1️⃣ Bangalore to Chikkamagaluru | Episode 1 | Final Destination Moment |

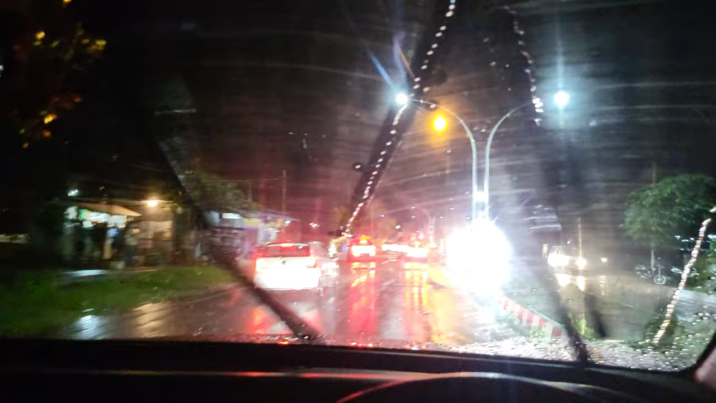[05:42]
वेदर इज़ माइंड ब्लोइंग, बहुत सही वेदर है,
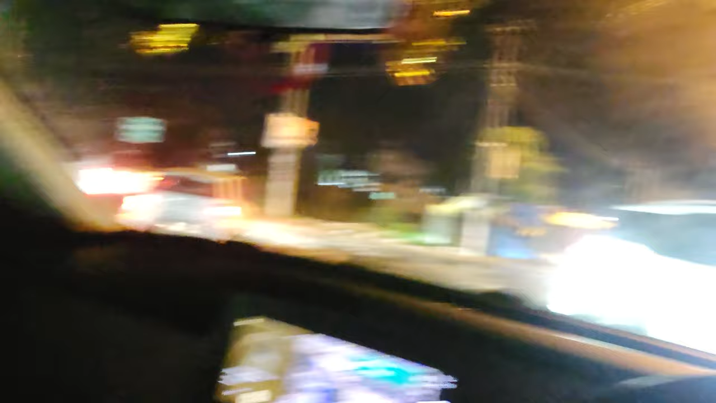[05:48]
बारिश हो रहा है और बारिश के टाइम पे चिकमंगलूर तो बहुत बहुत ब्यूटीफुल हो जाता है.
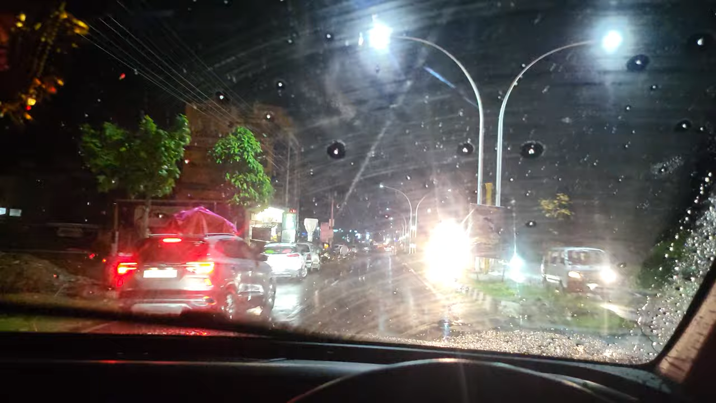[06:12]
वी हैव टू बाय मैगी समवेयर ब्रो. मैगी लेना है कहीं पे. सो एटलीस्ट नाइट कुछ नहीं मिला तो वी कैन मेक मैगी एंड कैन जस्ट यू नो हैव इट एंड स्लीप देयर.
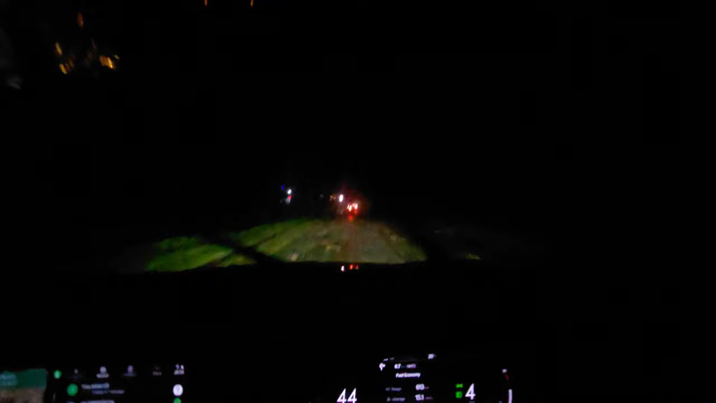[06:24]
देख रहे हो भैया बारिश कैसे हुआ है, चारों तरफ पेड़ वेड़ टूटे हुए हैं, फट गया है पूरा.